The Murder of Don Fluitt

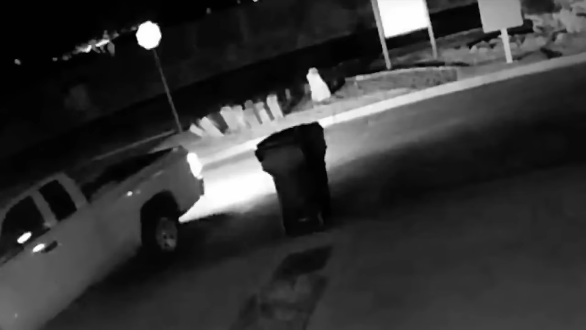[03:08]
On the security camera footage, at exactly 7.24pm, Don can be seen leaving his driveway in his truck and then shortly thereafter,
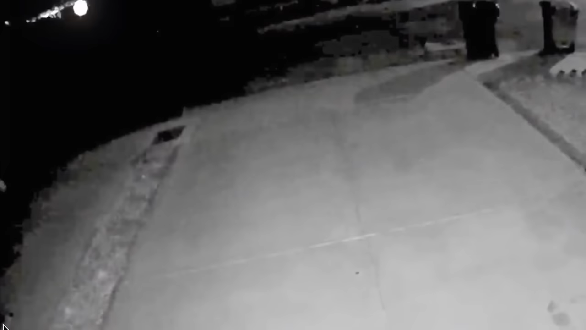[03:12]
a mysterious man appears and walks towards Don's garbage can.
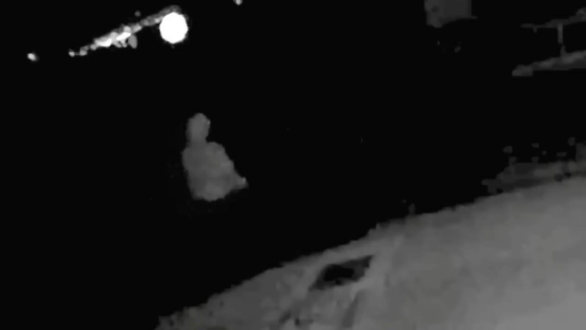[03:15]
He would then look around before placing Don's garbage can on its side on the side of the road.
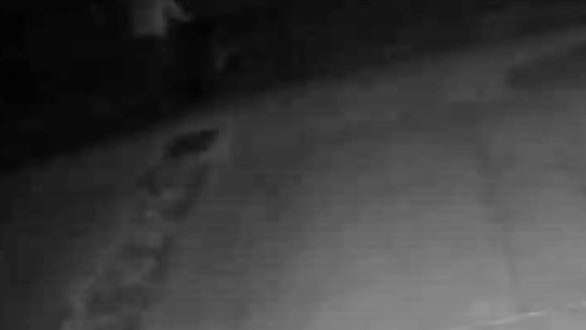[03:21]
The man then walked back towards Don Fluitt's home before exiting from the view of the camera. Shortly after, Don is then seen arriving back at home again and can be seen pulling into his driveway before opening his garage door. By watching the garage door opener light reflect off of the driveway's surface, it can be noted that Don Fluitt first opened his garage door to enter the garage. He then quickly went on to shut the garage door behind him. Strangely, before the garage door could fully close, it appears to begin to reopen again.